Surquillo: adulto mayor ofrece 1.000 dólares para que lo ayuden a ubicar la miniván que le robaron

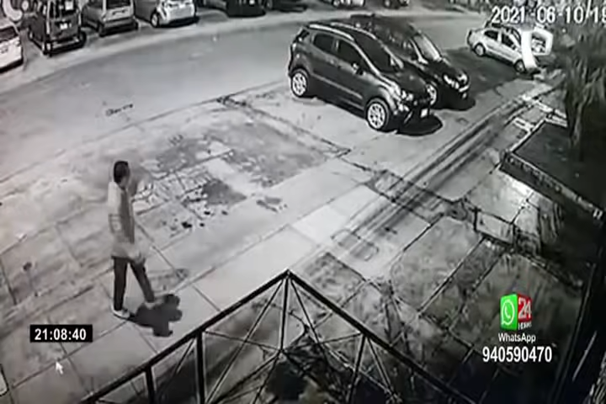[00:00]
Este delincuente llega hasta la esquina y camina hablando por su celular. Visualiza una minivan estacionada. La cámara logra captar parte de su rostro y sus facciones, pero eso no le importa.
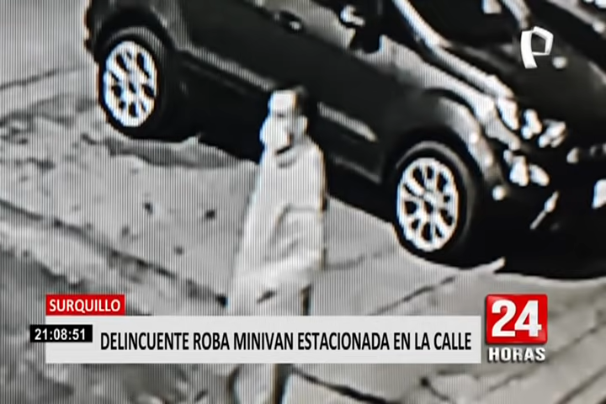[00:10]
Él sigue con su plan de robarla. Cruza la calle y camina hacia ella.